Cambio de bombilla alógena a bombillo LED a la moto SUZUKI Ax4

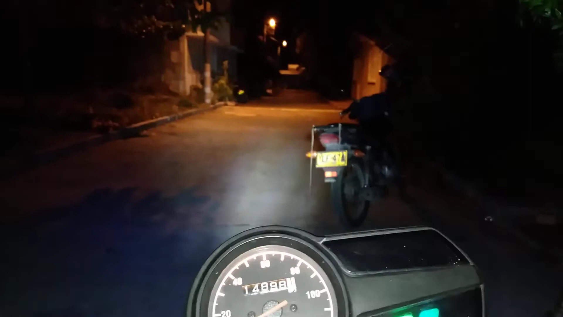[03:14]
Y esto es lo que nos va a irradiar, volteémosla acá así. Y así. Esto.